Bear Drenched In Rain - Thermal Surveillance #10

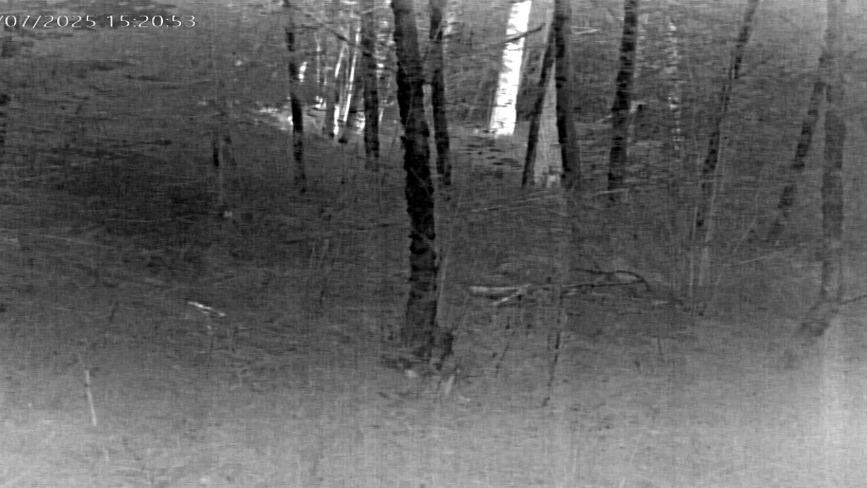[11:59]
camera would never see this bear but with thermal you can see the bear through the foliage here we have a young buck and a big boss buck black tail
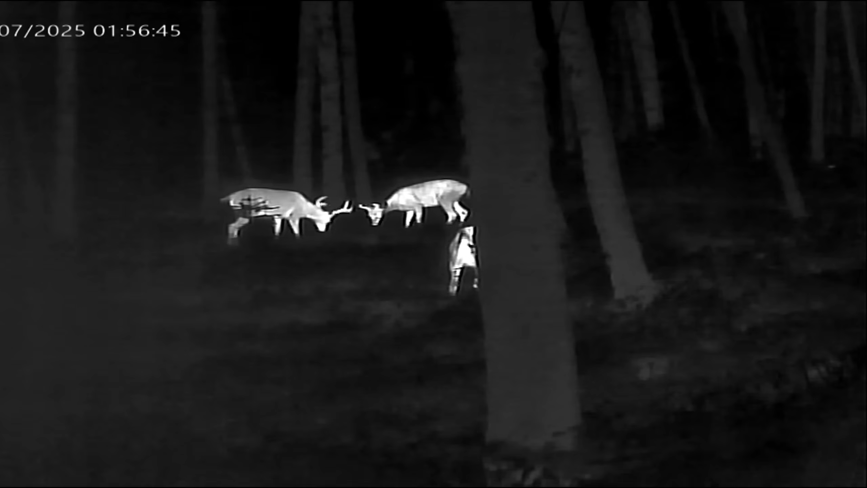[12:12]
deer and they're sizing each other up the big boss buck is basically showing the young one that uh you can't take me and if you'll stay away from my does we'll get along just fine the boss buck is sniffing on the young one to get his scent meanwhile the arrow is showing a small rodent moving through the grass trying not to get stepped on by the deer